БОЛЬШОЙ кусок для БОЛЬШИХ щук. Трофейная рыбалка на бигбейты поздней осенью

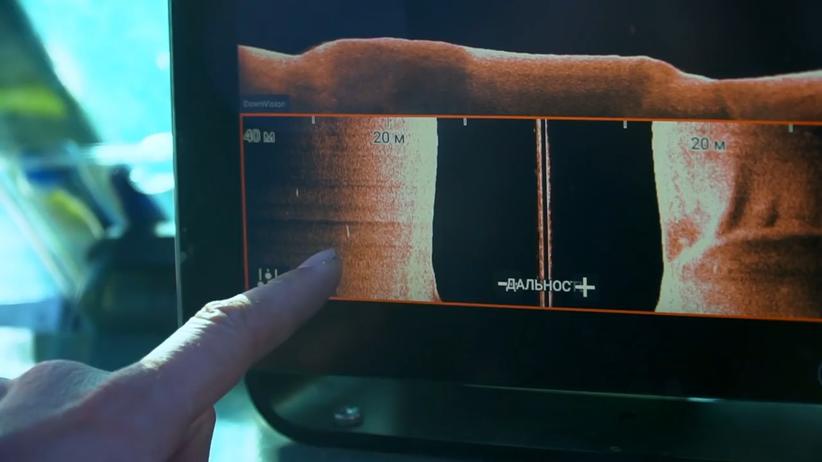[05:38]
Че, это ее еще метров. Раз попаду? Давай попробуем по другим углом. Че, в корму давай пущу ее? Давай.
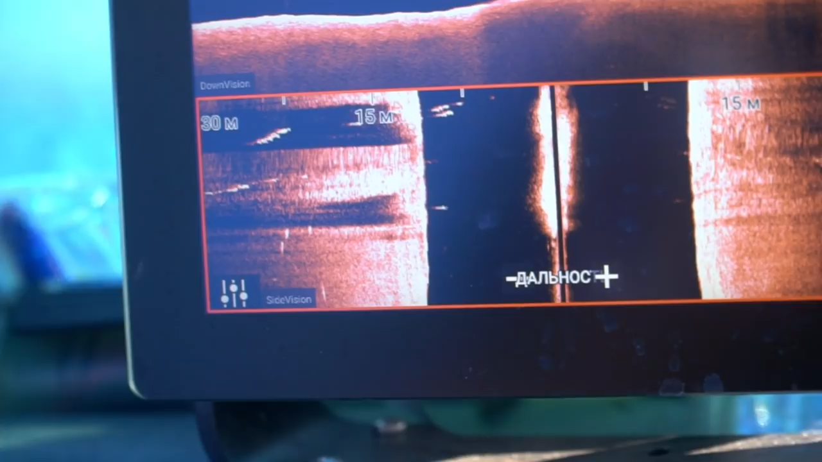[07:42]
Соответственно, тем больше шансов, что какая-нибудь из них будет примутка. Вот если есть вариант одиночная или стая, однозначно выбираем стаю.